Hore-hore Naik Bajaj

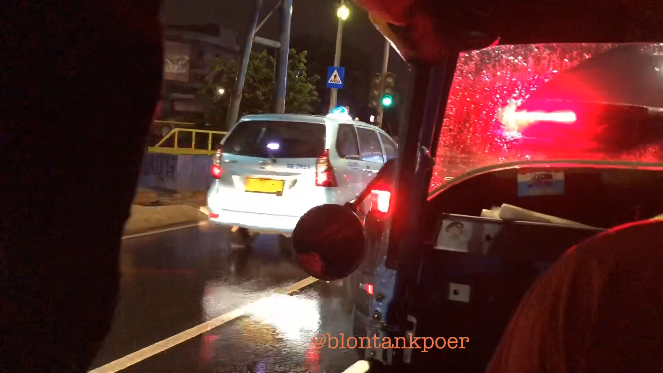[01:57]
Yang lurus jalan terus, ini mana perempatan boy Golden Boutique Hotel itu,
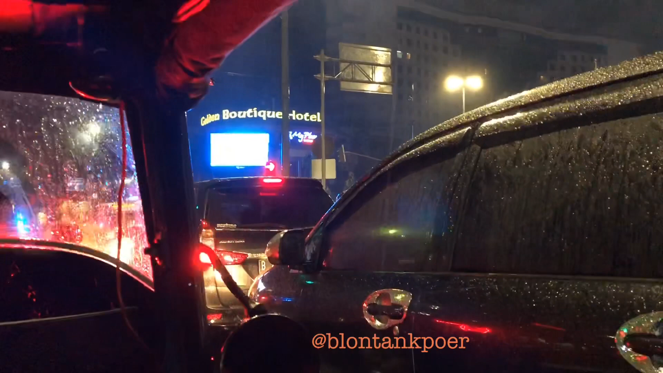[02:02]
mungkin kalau nggak salah yang dulu itu namanya Golden Truly kalau nggak salah.